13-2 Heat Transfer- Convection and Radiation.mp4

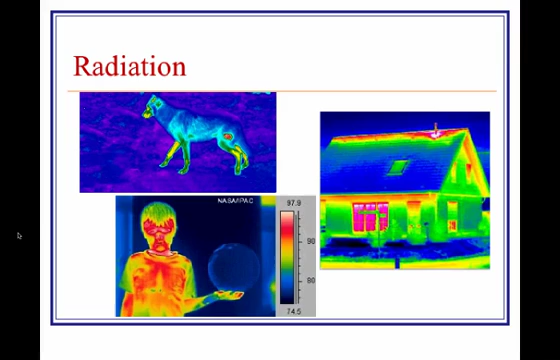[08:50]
uh the thermal energy so you can see the corresponding and you can see the ball is pretty much at room temperature not even uh registering really so we can't pick it up too much so these are just some fun images you can always google anything like this all right thank you very much one quick question for this lecture um how does a sea breeze form on the afternoon